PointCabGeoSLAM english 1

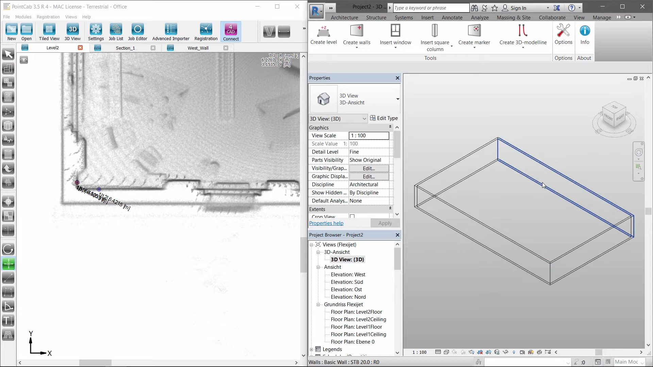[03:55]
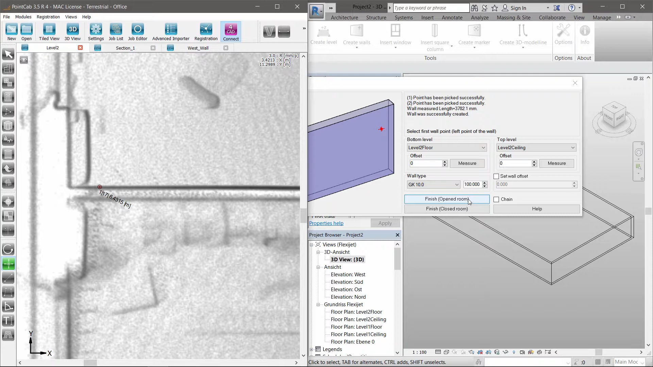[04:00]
The same procedure is used for the inside walls.
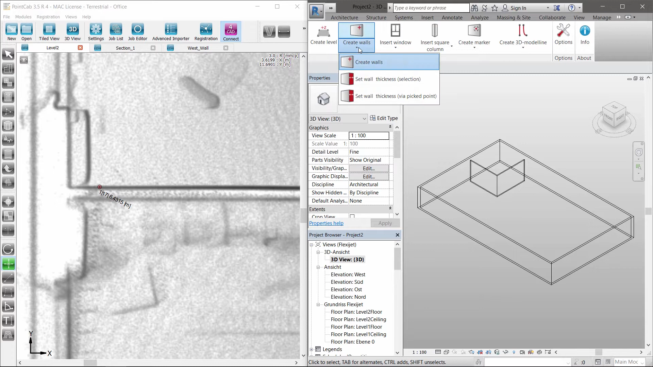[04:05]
Unknown or undefined wall thickness? No problem.
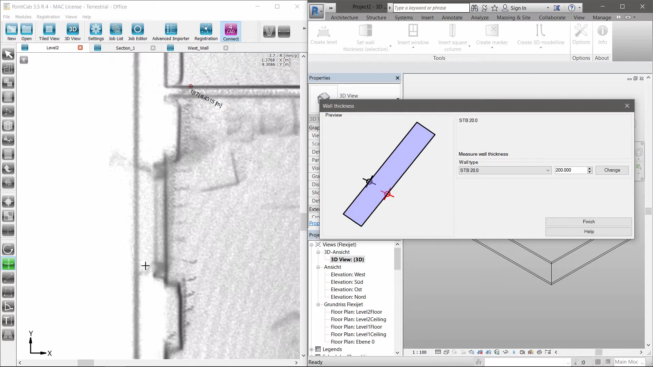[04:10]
Just create a new wall family by using the correct wall thickness captured in the point cloud.
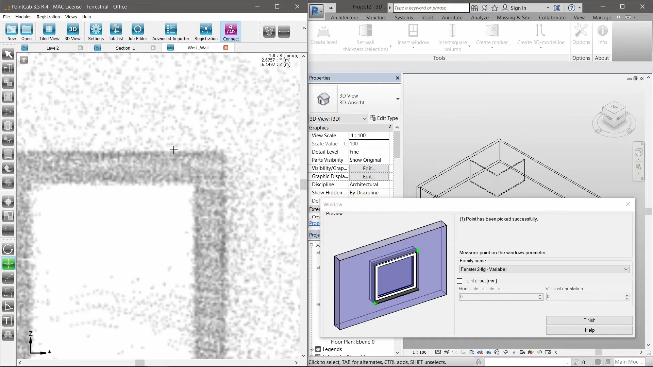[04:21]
No matter if it's a door, a window, or a pillar, all tools work based on the same user-defined principle.